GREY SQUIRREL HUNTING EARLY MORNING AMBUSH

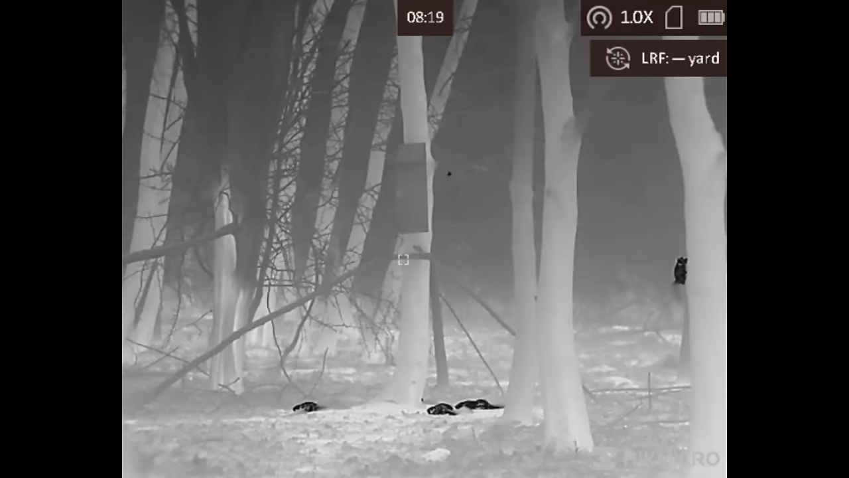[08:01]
quick view from my griffon which was fixed up on a a arm permanently the body count is now catching up
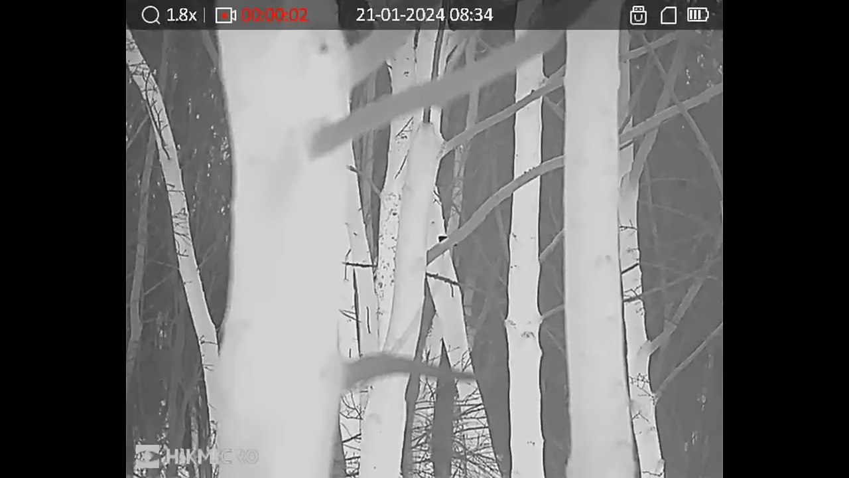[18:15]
one sat right up there in distance